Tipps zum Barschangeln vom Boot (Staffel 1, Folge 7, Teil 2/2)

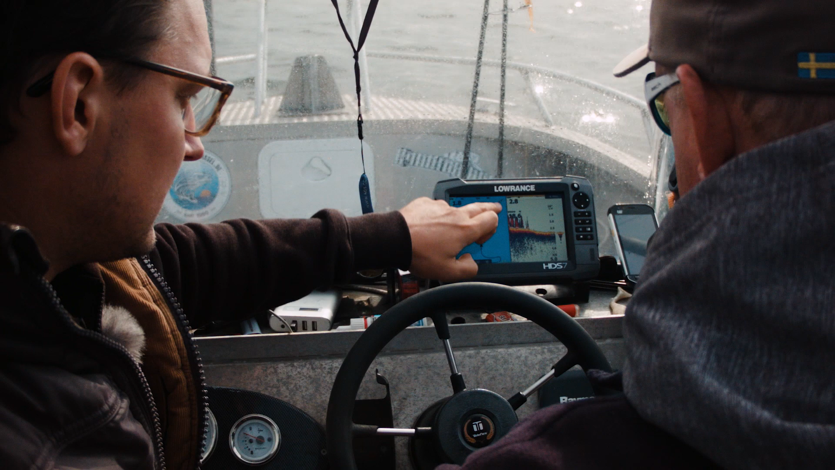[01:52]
Hier erkennt man deutlich das Kraut und diese leichte Erhöhung. Das ist wirklich nicht viel, ja?
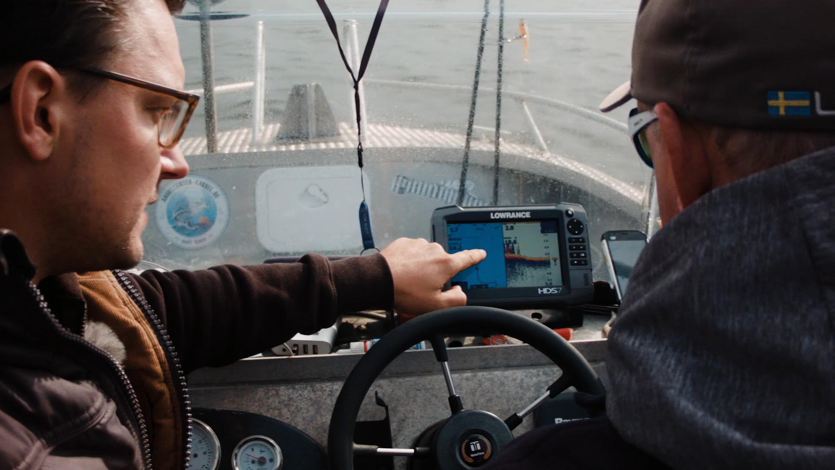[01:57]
Also vielleicht von der tiefsten Stelle 2,75 Meter.
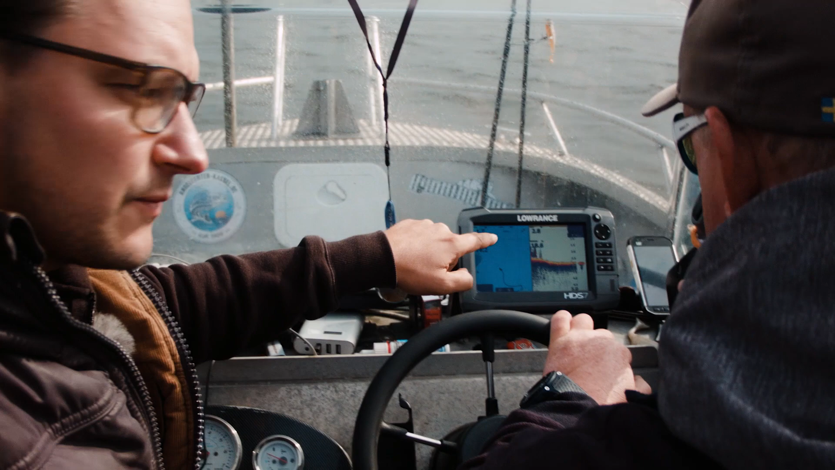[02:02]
2,25 Meter, also 50 cm Erhöhung und hier ist der Fisch.
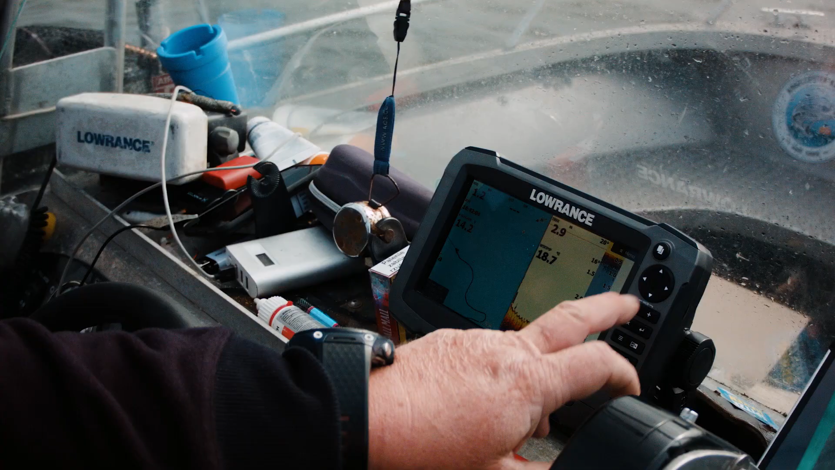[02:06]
Also hier gibt es Fisch.
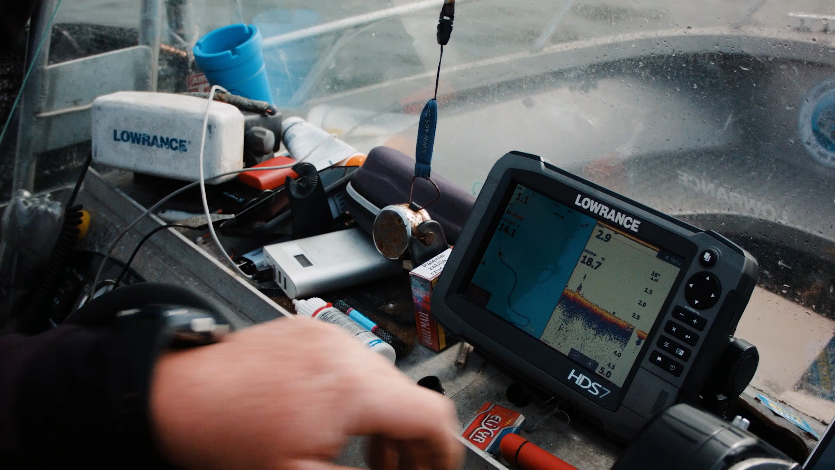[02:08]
Hier gibt es auf jeden Fall Fisch. Dann wollen wir mal gucken, was es für Fisch ist. Gucken wir uns den mal an. Was wollen wir hier machen?
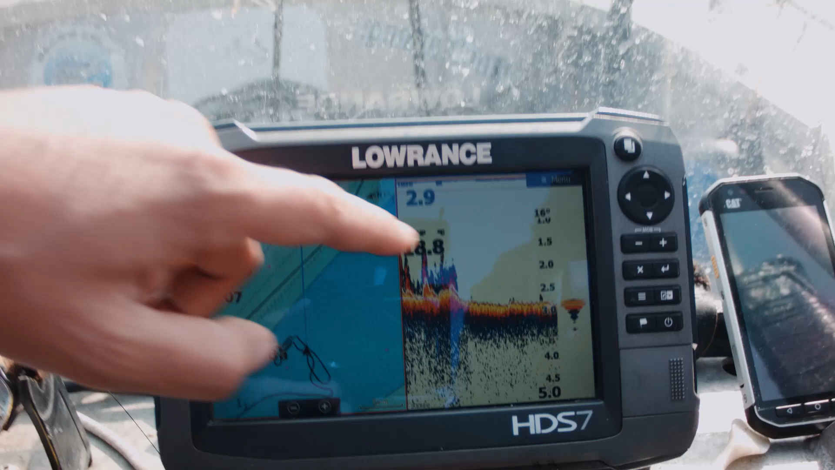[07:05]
Hier steht das Kraut, in dem Kraut stehen die Brutfische und hier dahinter an der Senke, da hattest du jetzt die Fische, ne?